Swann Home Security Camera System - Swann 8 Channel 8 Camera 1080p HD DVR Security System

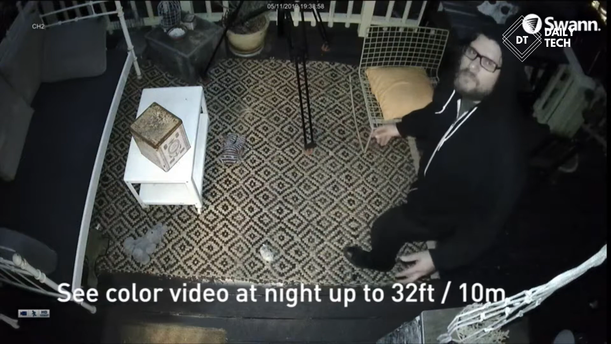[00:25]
Color further enhances evidence enabling you to identify the color of clothing, cars, and more.